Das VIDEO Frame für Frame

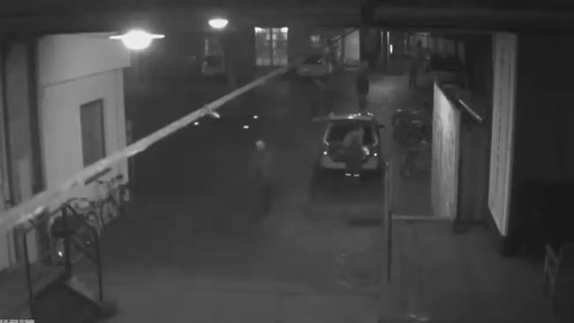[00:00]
Ich habe mir das Magnits Video mittlerweile sehr oft angesehen. In der Einzelbildschaltung und mit Vergrößerung werden ein paar Dinge klar, die man in der Originalgröße und bei voller Geschwindigkeit nur schlecht oder gar nicht sehen kann. Damit meine ich nicht den Schnitt von Kamera 1,
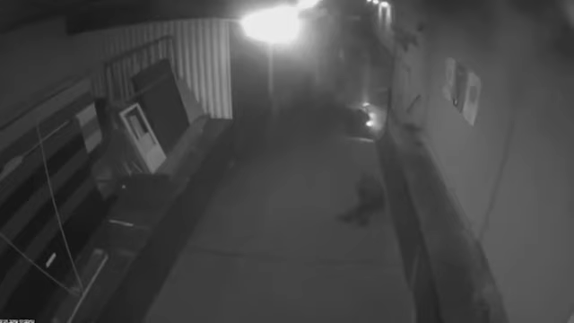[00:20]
die die Beteiligten von vorne zeigt, auf die Kamera 2, wo wir die Tat dann von hinten sehen. Kurz nach diesem natürlichen Schnitt ist ein zweiter. Es stellt sich die Frage, warum haben die Kriminaltechniker von der Polizei an dieser Stelle geschnitten?
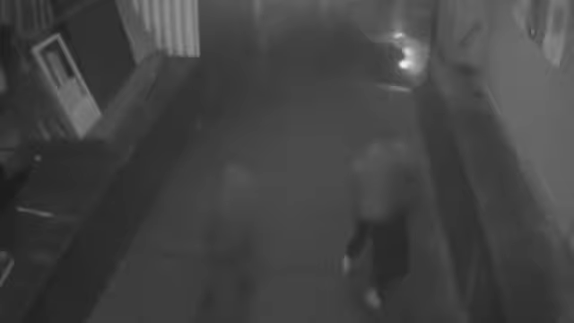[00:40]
Der Schnitt, der eigentlich, wie sich in der Vergrößerung zeigt, eine 3-Frame-Überblendung ist, sorgt dafür, dass ca. 1 Meter des Weges den Magnits und die Täter nach dem Perspektivwechsel zurücklegen nicht zu sehen ist. Da fehlen etliche Frames, mehrere fünfundzwanzigstel Sekunden. Haben wir es hierbei vielleicht mit einem Schnittfehler eines ungeübten polizeilichen Cutters zu tun?